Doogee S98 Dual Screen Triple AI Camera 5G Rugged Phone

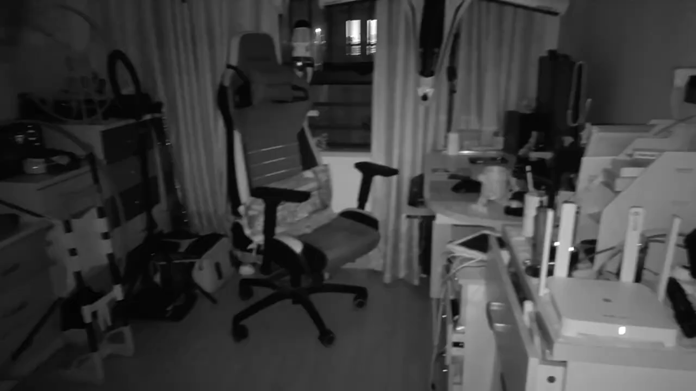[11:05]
And you can see after turning off the light, I can still see everything in my room.
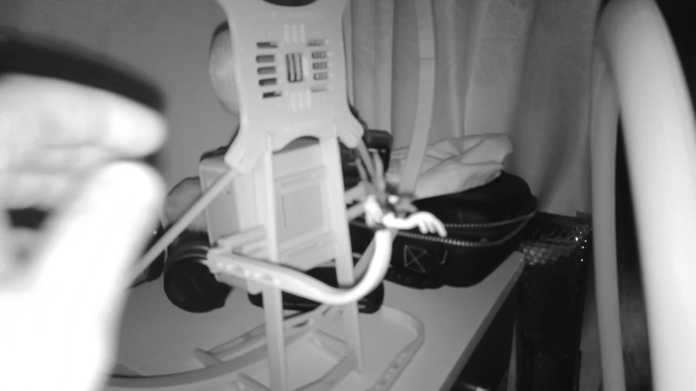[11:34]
And I'm hitting things. A little 3D printed monster right here.